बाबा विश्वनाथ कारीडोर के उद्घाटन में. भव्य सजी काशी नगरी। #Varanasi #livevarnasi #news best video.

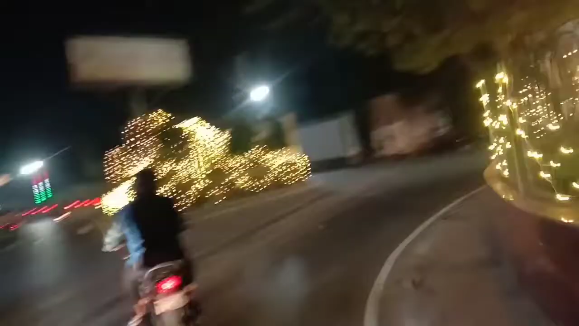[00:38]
जहां जहां भी जैसे जैसे सजावाश तोगी वहां वहां के मांको दिखाएंगे बनारस के
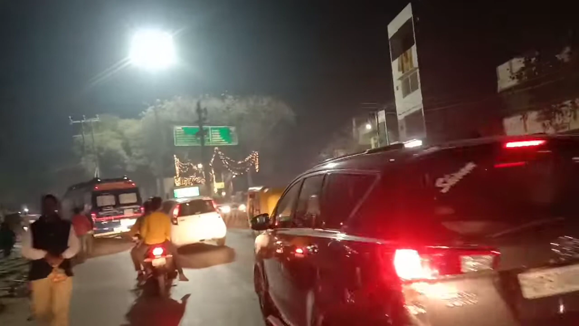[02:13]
है यह चोगाट प्रिमावानी है यह थोड़ा सा एसा ही
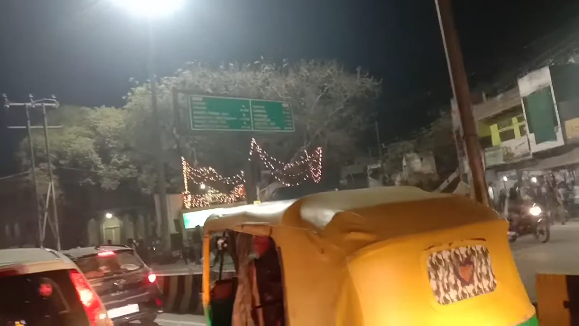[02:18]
जोगरों से ना इसके आगे आप चलिए देखें एंड यारफ अगेरा है
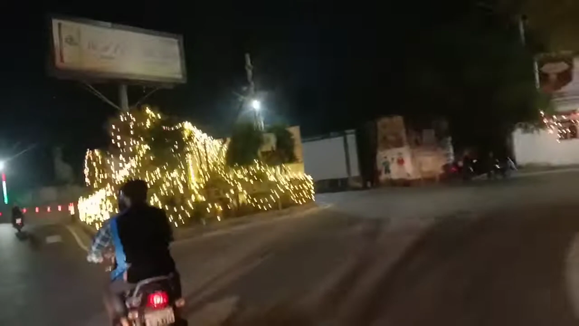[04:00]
जहां जहां भी जैसे-से सजावट होगे हैं वहां कि माफू दिखाएंगे पनारस के